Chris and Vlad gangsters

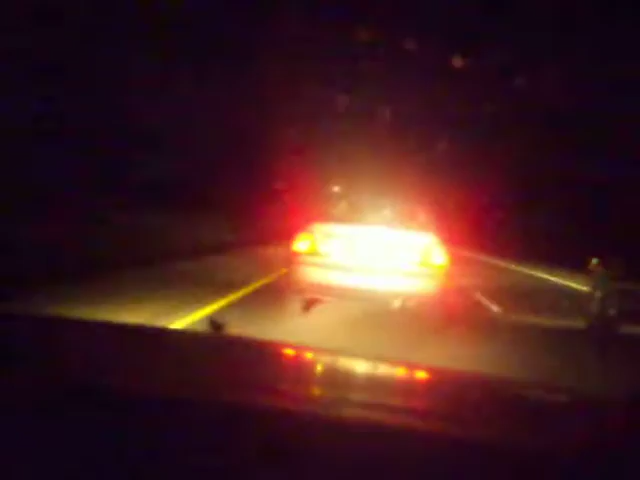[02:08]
Man, he don't want it. Sean should be catching up with us, dude. I know. Is he there? Is that him? No, that's not him. He's got blue lights. Yeah. No, just stay behind him. Stay behind him. Just stay behind him? If you want to. You think I should pull over? Give a side of him? You think I should give a side of him? Yeah, why not? Do it. I'm just curious.
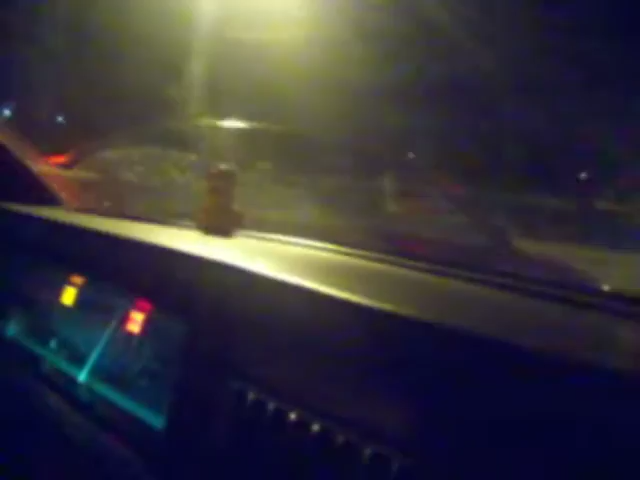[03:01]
Oh, you ran a red light, bitch. Ah! Oh, shit. Slow.